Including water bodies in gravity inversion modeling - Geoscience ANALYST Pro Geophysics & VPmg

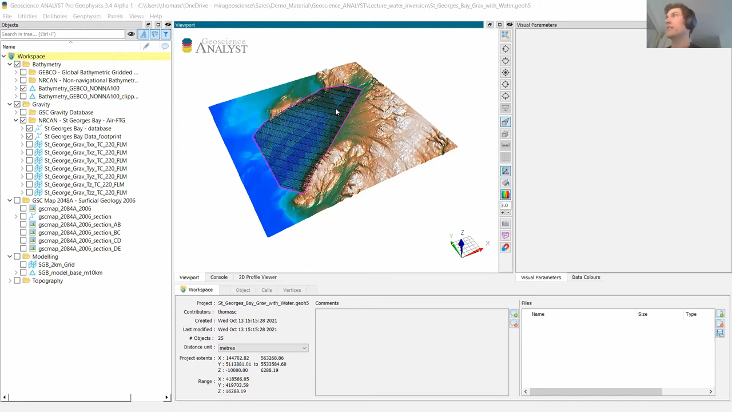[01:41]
And we already have some data displayed here. So we can see an airborne survey here, which is a publicly available NRCan survey located in St. George's Bay in Newfoundland. So it's in southwestern Newfoundland. And you can see that something really interesting with that survey. So we can see here the footprint is that the survey actually is really kind of in a hybrid environment where it
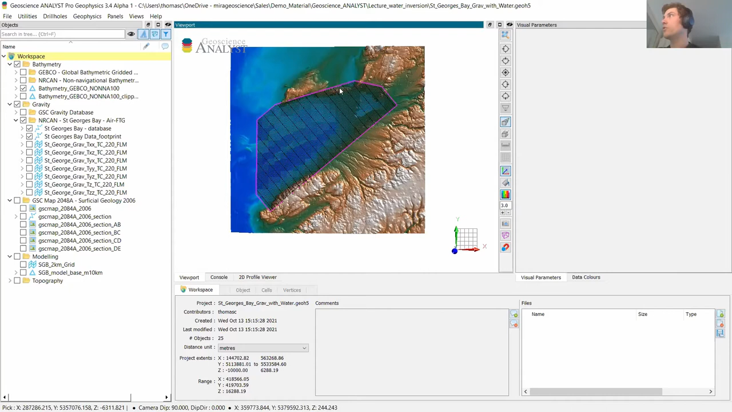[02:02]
anchorages on shore on the edges and in the St. George Bay here in the middle where we can see the the bathymetry, we have like water depth of up to 150 meters.
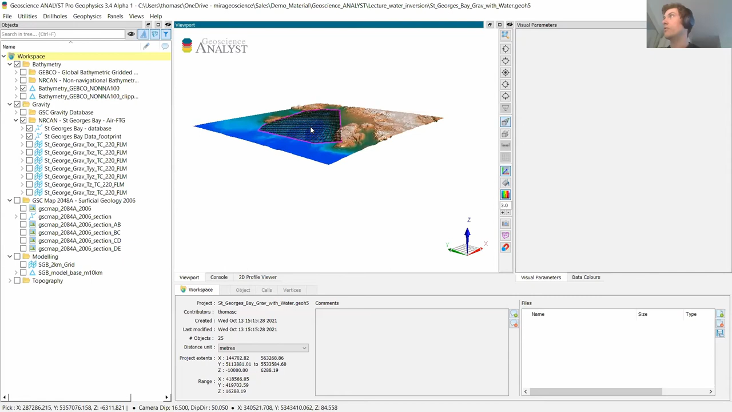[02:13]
So it's really a challenging modeling environment because we know that we have a sizable body of seawater right here in the middle and that we have,
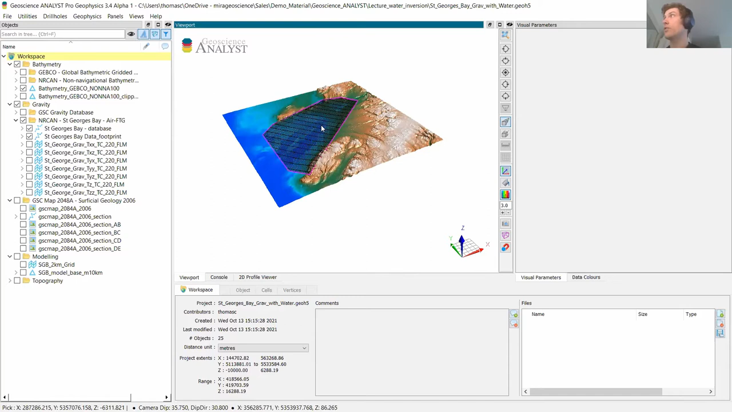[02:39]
geometry survey that was acquired in 2012 by Bell Geospace. We have some information about the surface geology of the base.
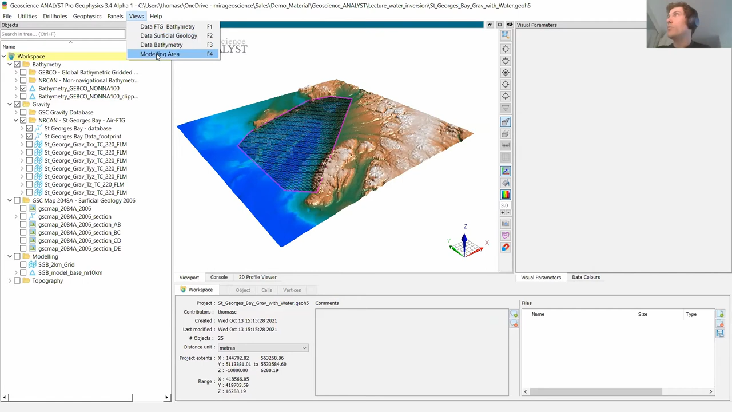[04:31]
So our modeling area that's shown here will encompass the survey footprint and the extents.